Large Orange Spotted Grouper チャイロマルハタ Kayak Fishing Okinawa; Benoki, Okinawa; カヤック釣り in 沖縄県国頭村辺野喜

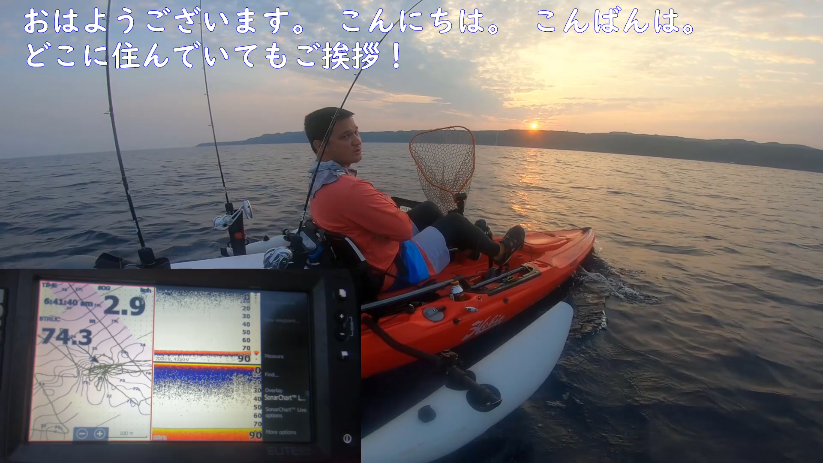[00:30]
This is the Akajin Hunter, Brandon Vietis, out here on Sign Skillet. And I am back out here at Benoki. You can see that I'm back at a point that I caught the Akajin last time. And what I've done is I wanted to see if this was a ridge. So I actually started way over here and I zigzagged back and forth to try to find that structure. And I couldn't. So, I mean, there were some rock rubble, but there was no structure.
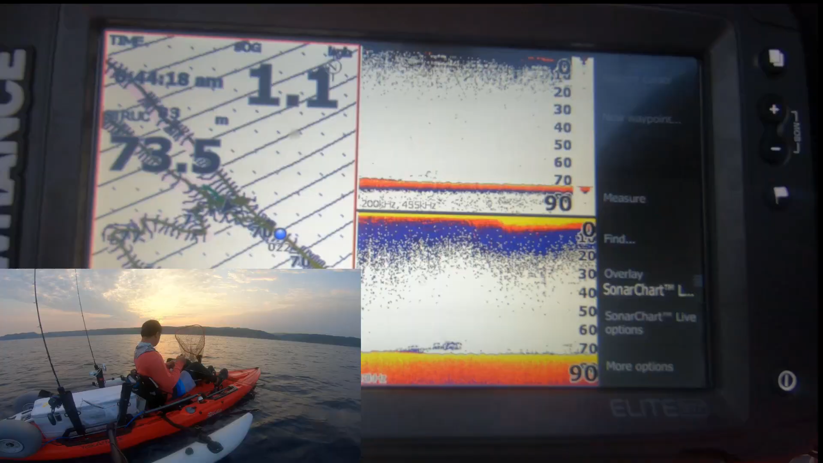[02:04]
On screen: depth 73.5 m
I see some good marks, so I'm gonna go ahead and drop. So what I'm seeing on my fish finder is the sounder on the bottom is the 86 hertz. That's gonna be the wider beam. The above beam is going to be the 200 hertz. Now they are both set at automatic sensitive plus 2 at the moment. Throughout the day, what you might notice is the sensitivity on the 200 changing. Sometimes I have the sensitivity up to 2.
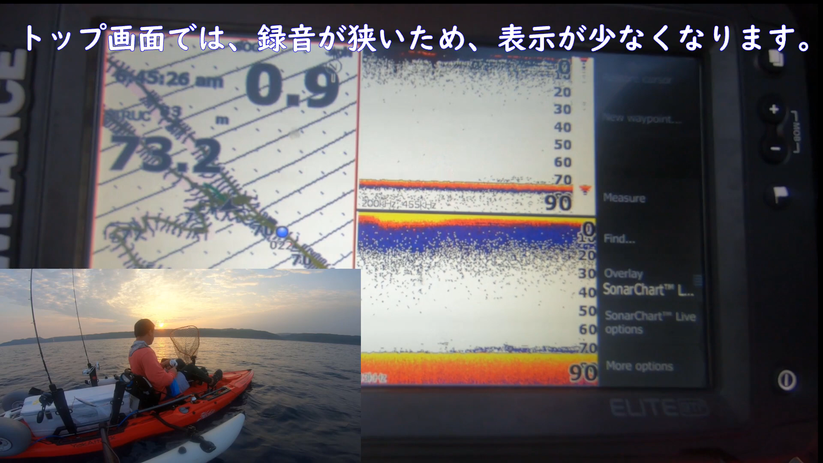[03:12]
there's actually a lot of really good structure down there with some fish marks sitting on the top of that structure. On the 200, there are far fewer marks, but that's just because it is a narrower beam, so there's going to be less of a return there. That dredger's on the move now.
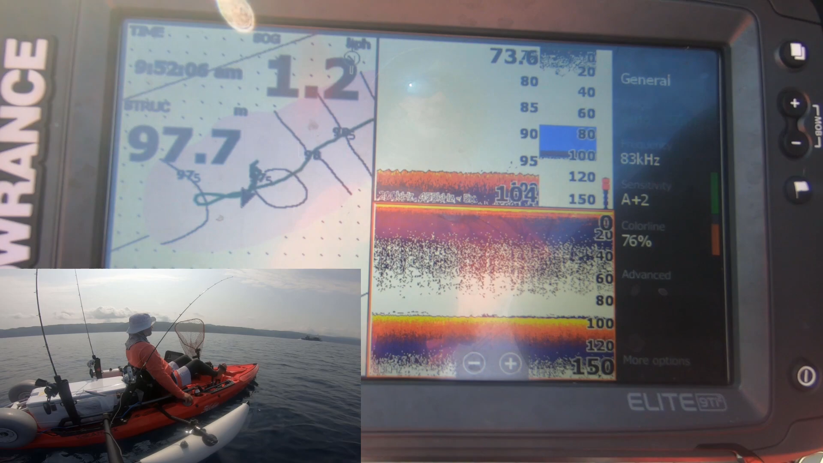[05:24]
I've got a nice little rock rubble structure, something a little bit over that way, and it looks like there's fish sitting on top of it. So I'm gonna wait for him to pass by, and then I'm going to move in that direction a little bit.
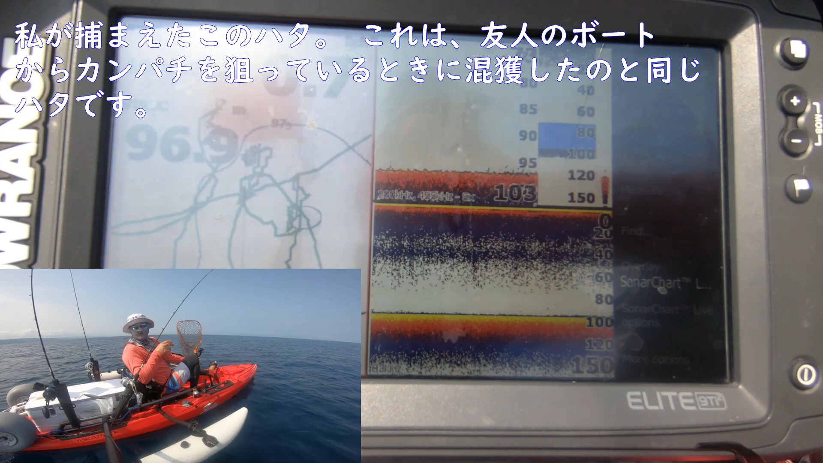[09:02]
when we go out with Gosung, the Kampachi points, this is a bycatch. Really? So this is the right area. Can you see the rock rubble on the bottom? No, not at all. Can you zoom in to bottom? You know how to do that? No, I don't actually. So you have the Garmin Striker 4, right? Right. So there's a zoom function.
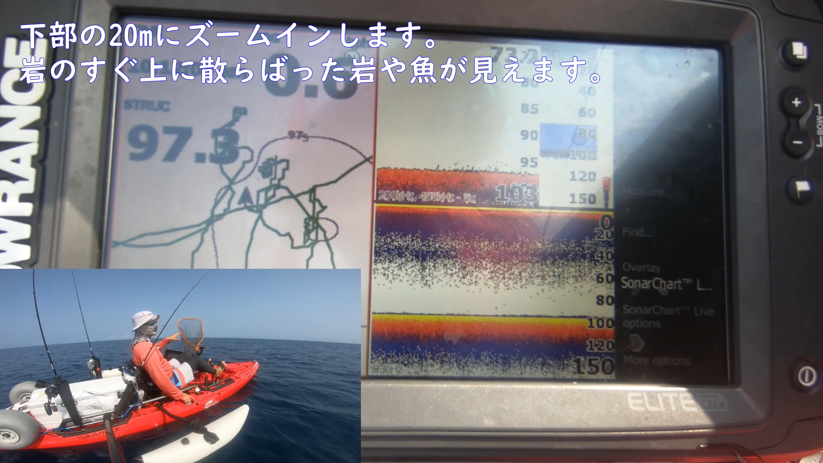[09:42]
On the 200, if you zoom in to bottom and you only look at like the bottom 20 meters, you're gonna see scattered rock rubble along the bottom. And that's usually where the Amberjack hang out. No, you can be on either, but the 200 will be more specific. Now, when you say zoom in, you mean,
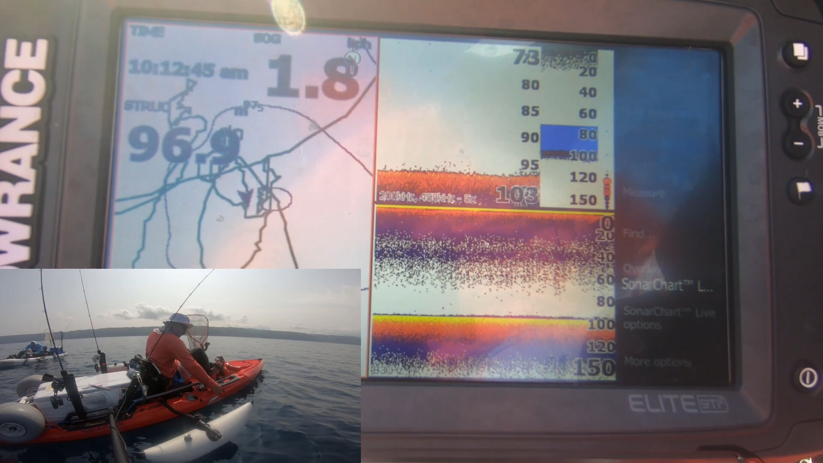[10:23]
does it actually say zoom on there? It does, yes. Oh, it does? And so it might be in the menu. Yeah. Yeah, cause see like right now. Oh, This scattered rock rubble is really good fishing. Oh, I see here.
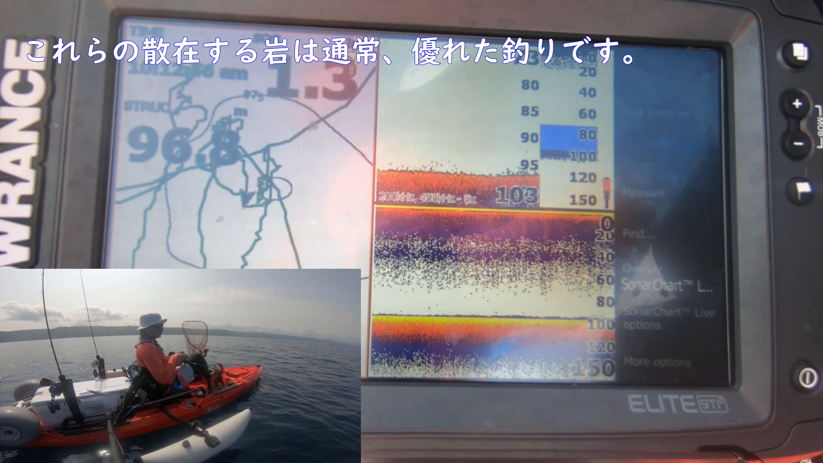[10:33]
All right, so I can do no zoom, bottom lock, manual, or auto? Do auto, do 20 meters.
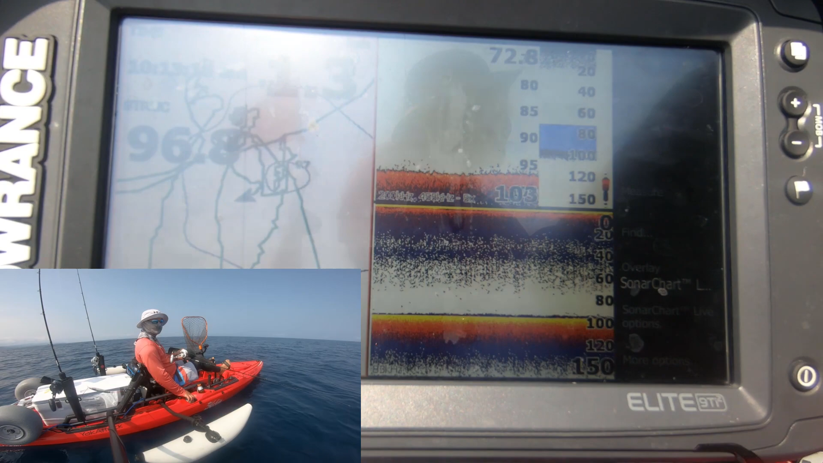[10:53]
So the one on the with the dispersed markings, those are all on the bottom, right? Right. That's your scattered rock rubble. Oh, good. So okay.
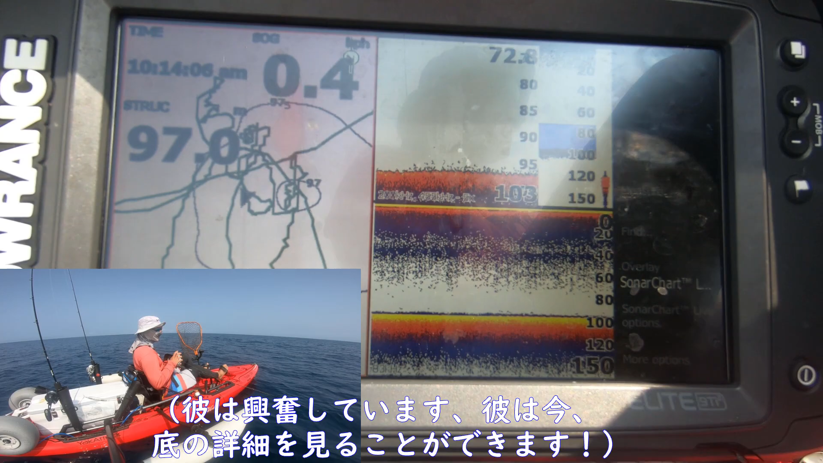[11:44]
So this is a good spot. Now, whether they're eating right now or not, I don't know. Obviously, it doesn't feel like it, but I'm still feeling like I want to be over at that other point around the change of tide at 1. So I just had a hit on the fall.
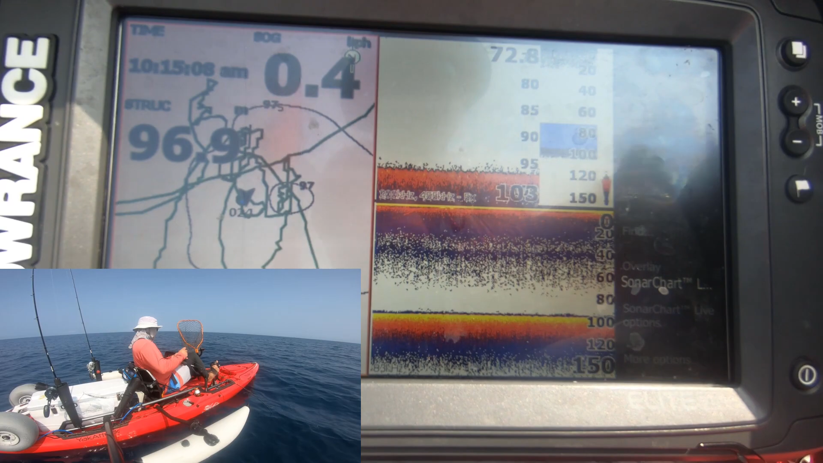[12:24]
But see how clearly you see the bottom now? Yeah. Yeah. Yeah, because when you're not zoomed in, it just looks like flat bottom.